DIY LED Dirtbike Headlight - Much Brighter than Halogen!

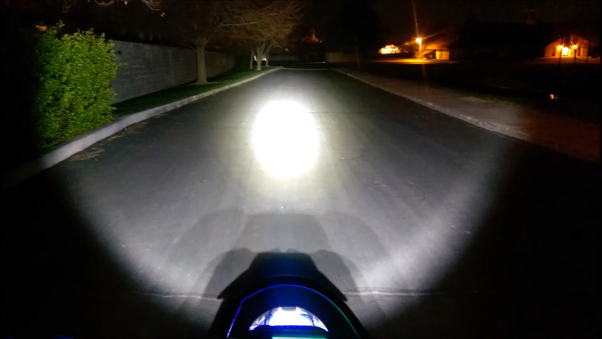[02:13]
I attempted to take a video in the dark but my camera didn't give it justice. The headlight is adjustable up and down if I need to change it in the future. I was completely blown away with how bright this light was.